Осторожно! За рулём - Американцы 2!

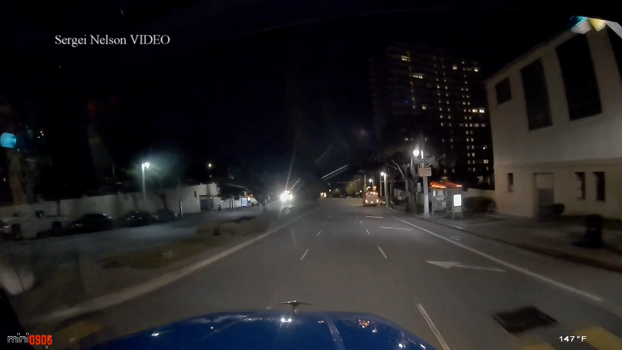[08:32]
Если вы думаете, что американцы нарушают правила дорожного движения только лишь где-то там в лесу, на какой-то там узкой непонятной дороге, то вот ситуация совсем другая. Центра Сан-Франциско. Поворачиваю направо. Лоб в лоб сталкиваюсь с BMW, которая просто едет по встречке. Для женщины-водителя это было большой сюрприз, что кто-то вдруг выезжает на эту полосу.
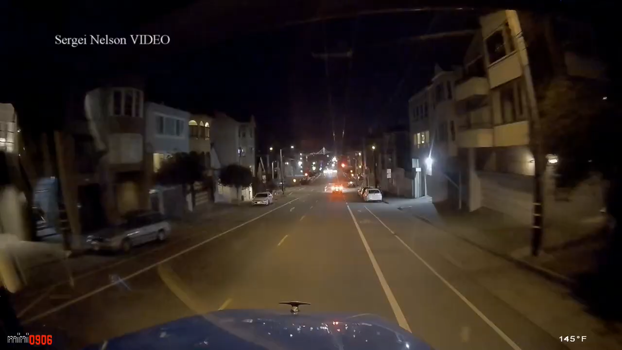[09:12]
Это же самая улица, всего лишь пару перекрестков дальше.
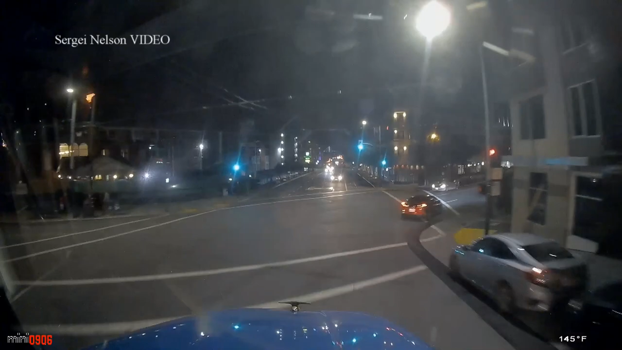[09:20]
Упс, опять по встречке.
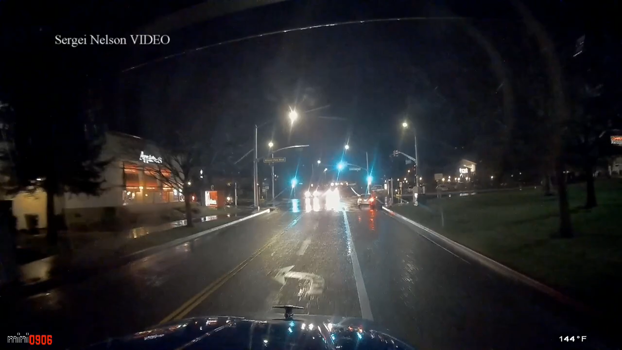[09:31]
Опять дождь, городской перекресток. Я поворачиваю направо на зеленый сигнал светофора. Вот так вот. Человек, который поворачивает налево, должен меня пропустить. Почти ударил меня. Тут же смылся.